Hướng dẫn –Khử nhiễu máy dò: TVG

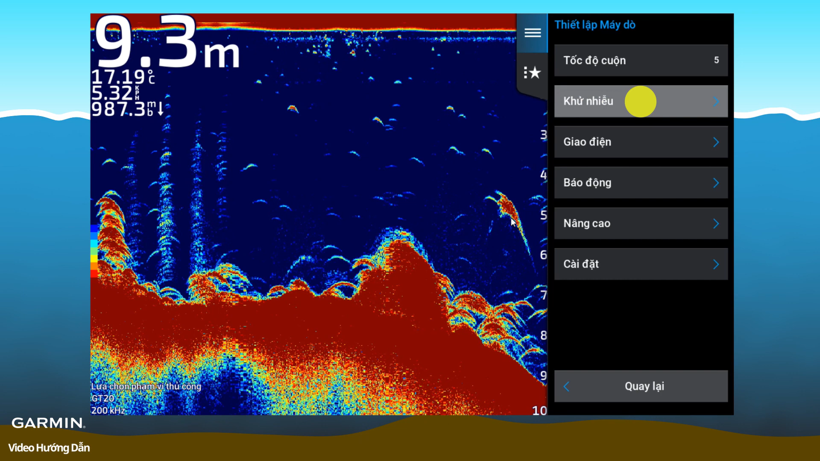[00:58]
On screen: depth 9.3 m, water 17.19°C
TVG. Here, you can select the intensity of the TVG.
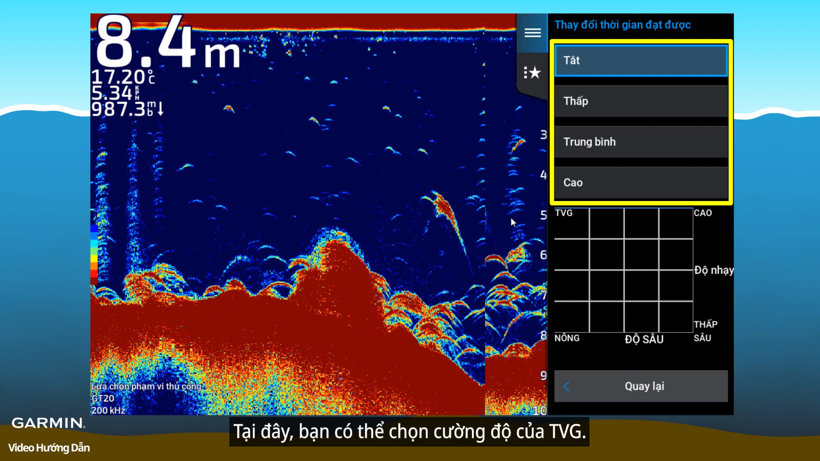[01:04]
On screen: depth 8.4 m, water 17.20°C
Higher intensity will reduce more gain of the shallow echoes.